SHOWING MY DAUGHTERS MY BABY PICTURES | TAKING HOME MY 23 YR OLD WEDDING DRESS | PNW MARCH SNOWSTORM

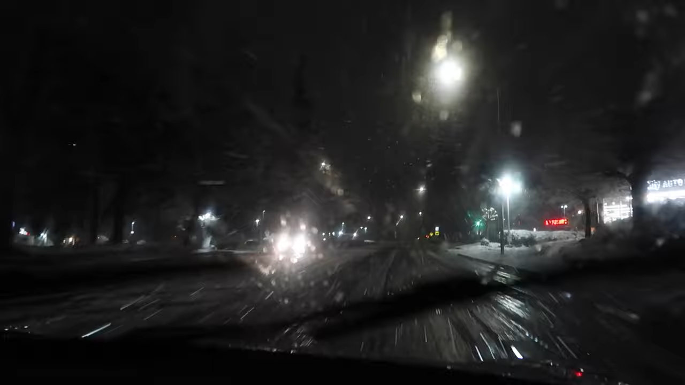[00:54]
storm upon us let me show you I mean it's just crazy but hi
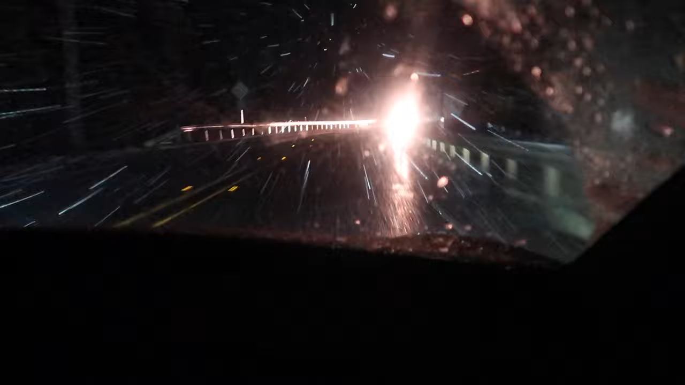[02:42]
as we get around the other side of the mountain looks like the storm is not over here